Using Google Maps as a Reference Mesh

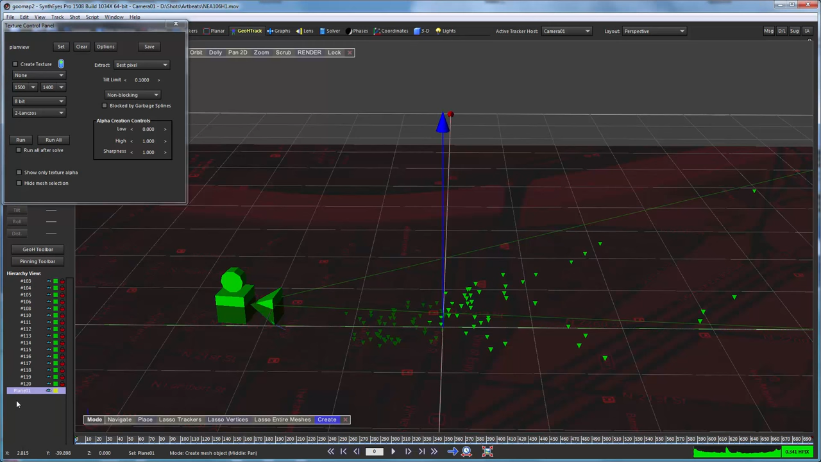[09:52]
And let's do one other thing. I'm going to start out like I'm dragging that plane. I'm going to hold down control and that just cloned it.